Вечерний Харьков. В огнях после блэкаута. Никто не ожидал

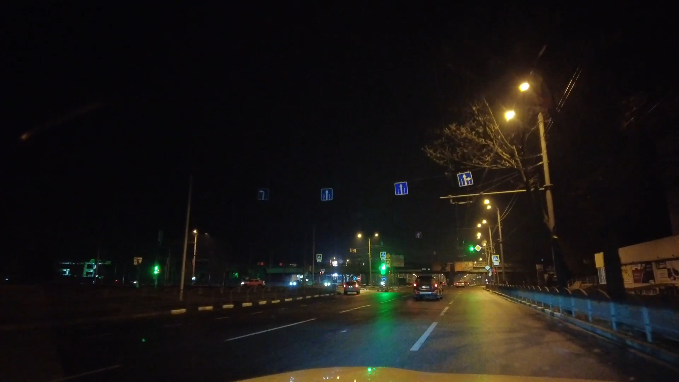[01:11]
вчера вечером как и целый день шел дождь такая погода уже держится несколько лет дней и наконец-то пришла весна часто звучит воздушная тревога на днях опять был прилет харьков практически каждый день харьков громко вчера вечером когда я детьми поехал гулять я
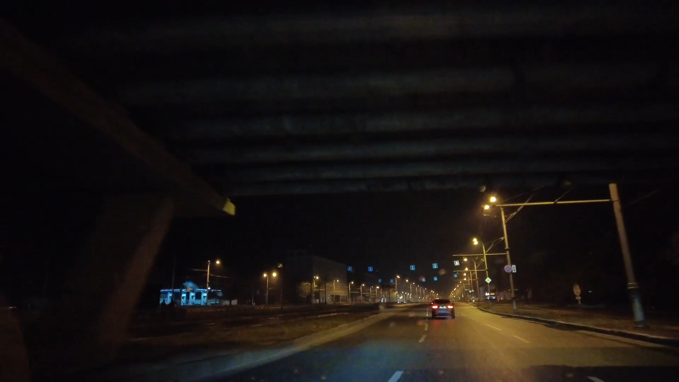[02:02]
и сделать невозможно я очень рад за то что у нас такие классные крутые коммунальщики которые смогли восстановить энергосистему могли дать электричество не только в дома но и на улице к сожалению свет горит недолго до 8 вечера если быть честным даже этого достаточно для того чтобы насладиться вечерней прогулкой увидеть как
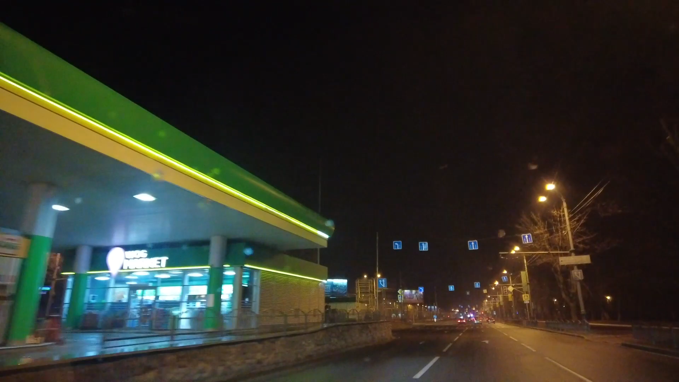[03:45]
московского проспекта сейчас это проспект героев харькова название этого проспекта дали в честь тех кто защищал город харькова тех кто к сожалению погиб обороняя город несмотря на то что жизнь в харькове постепенно налаживается цены супермаркета магазина на рынках все еще
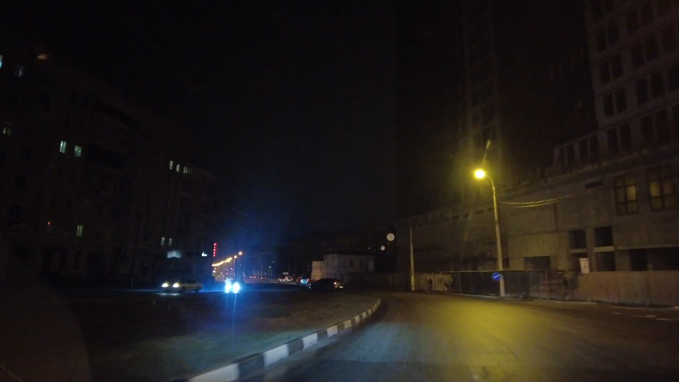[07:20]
коммунальные службы продолжают убирать город расставил снег и на улице можно увидеть то что люди бросали на землю какой-то мусор и сейчас это все убирают линию люди которые мусорили они никуда не денутся и они как мусорили так и будут мусорить в нашем городе харьки но коммунальщики к счастью убирают этот мусор
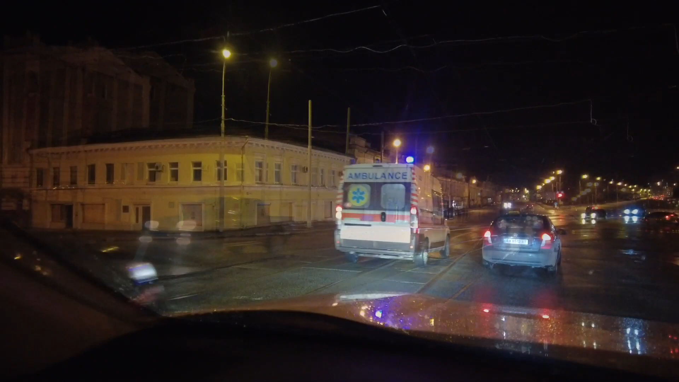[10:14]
красивые вечернее время суток очень рад что вечернее время суток очень много машин такое чувство что ты теперь не один и люди постепенно возвращаются заметить что подражали цены на такси
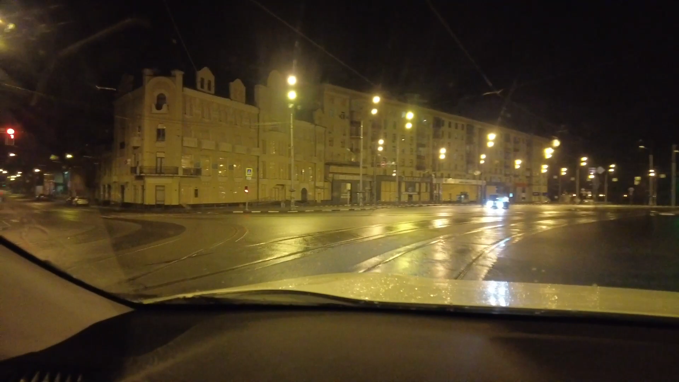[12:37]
я надеюсь вам понравились кадры проспекта героев украины и центральной